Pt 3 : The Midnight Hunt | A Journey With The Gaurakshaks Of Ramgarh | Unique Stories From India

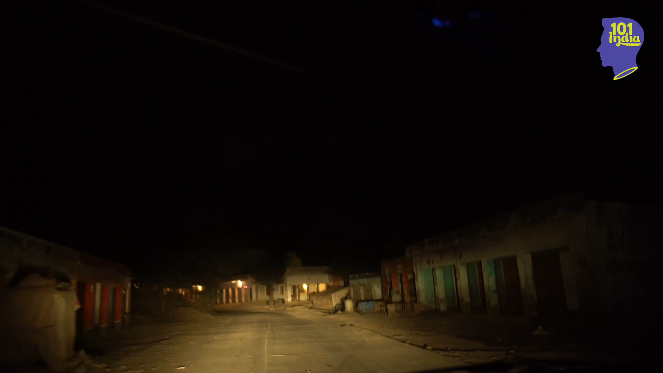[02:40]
अब अपने को यहाँ से लाइट बंद कर लेनी है आपको पुलिया पे चढ़ते ही आराम आराम से चल लो बिल्कुल आराम से